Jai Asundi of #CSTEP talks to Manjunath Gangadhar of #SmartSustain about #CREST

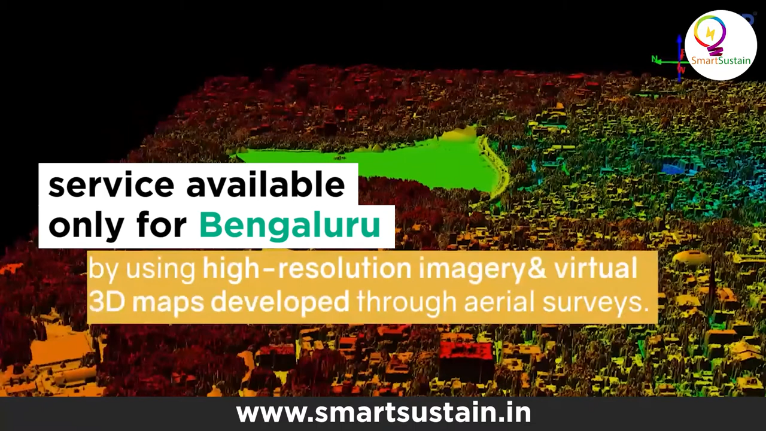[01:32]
We have obtained a digital surface map of the city